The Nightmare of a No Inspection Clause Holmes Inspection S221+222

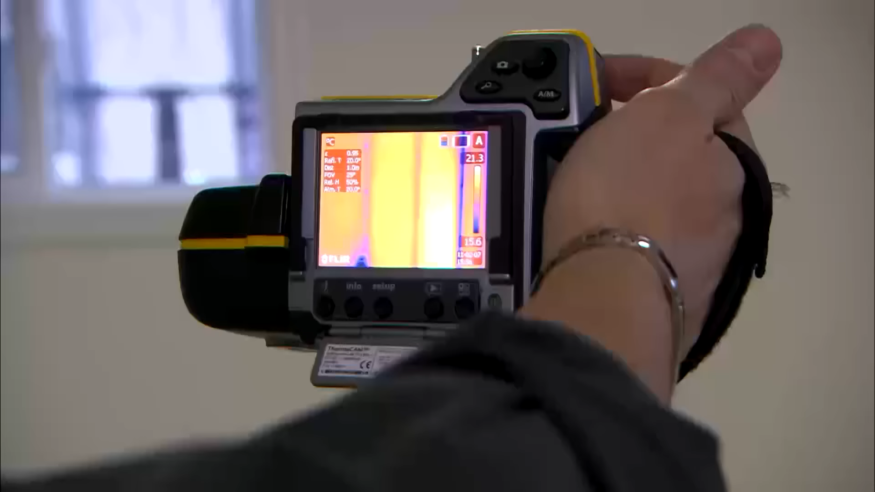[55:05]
I'm gonna put my money on it. That's metal studded wall on an exterior wall.
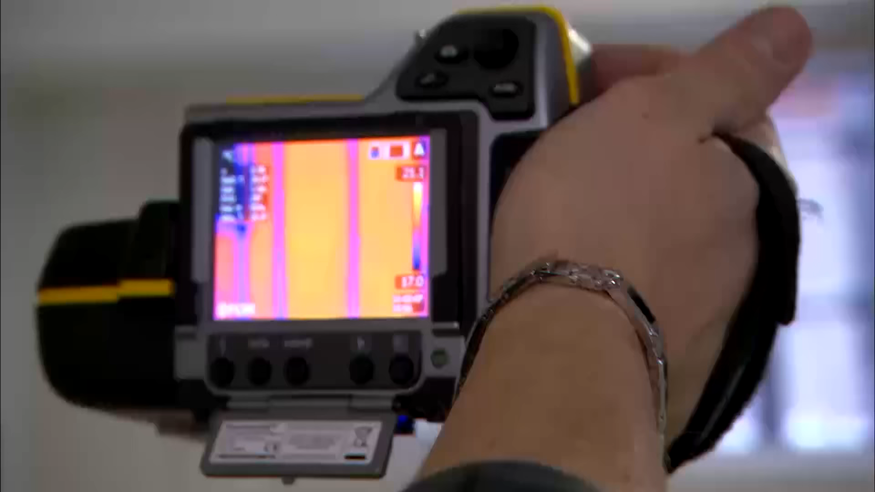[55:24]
Use them on an interior wall if you want.
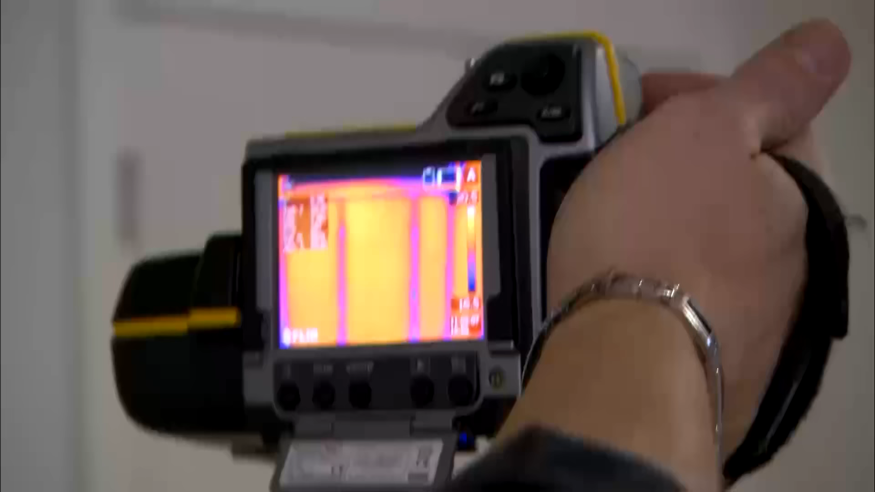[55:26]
So this is the area, where's my ladder?